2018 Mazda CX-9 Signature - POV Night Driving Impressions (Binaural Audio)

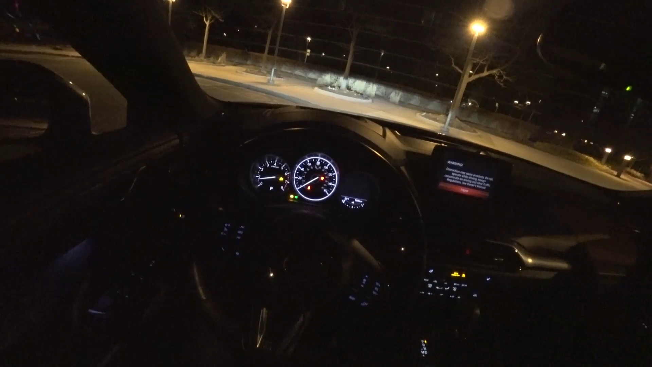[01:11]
backup camera has a very good night visibility and as you'll see here shortly the headlights are fantastic
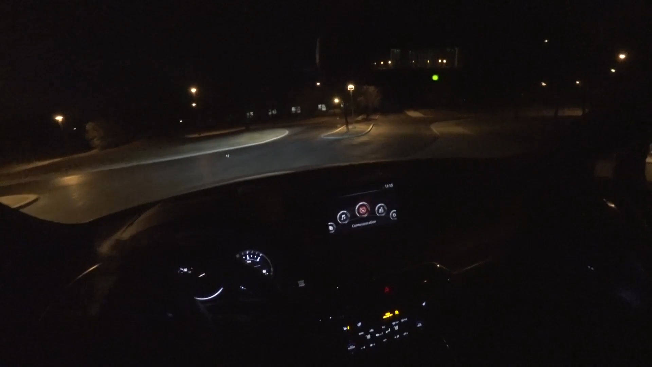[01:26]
they are adaptive they'll turn with the steering wheel